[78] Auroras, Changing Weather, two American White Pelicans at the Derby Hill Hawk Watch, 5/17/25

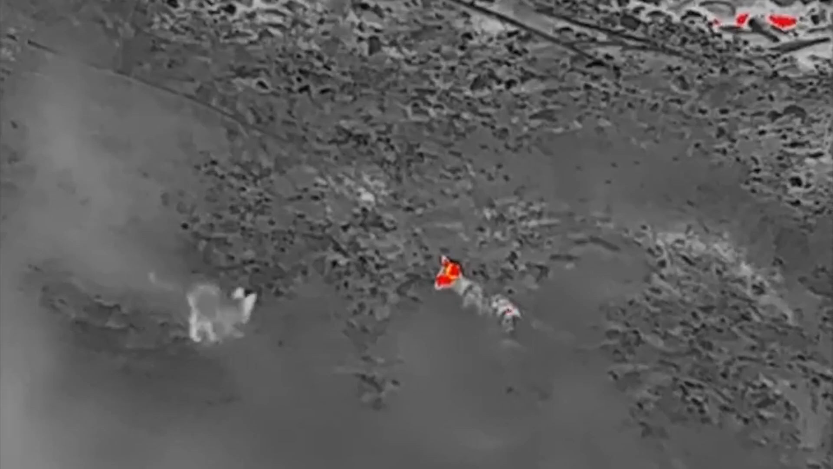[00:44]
playing down below that I really enjoyed watching and the thermal monocular has different modes to represent what you're seeing.
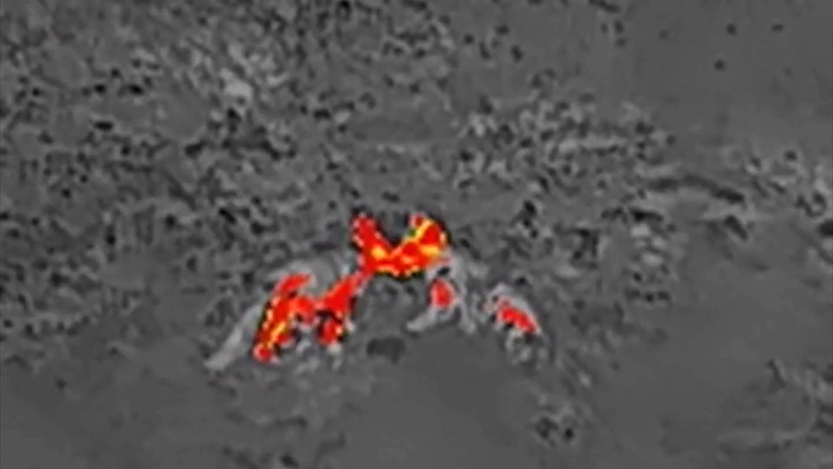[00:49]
This is the red hot mode. You can also display it as white hot or black hot or fusion which shows things in shades of purple.
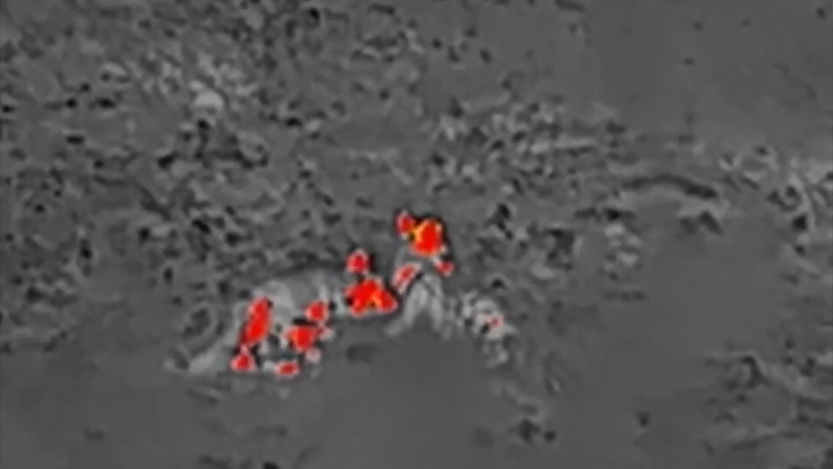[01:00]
And keep in mind that the thermal binocular does not need any light at all to see. The weather was very unsettled this morning.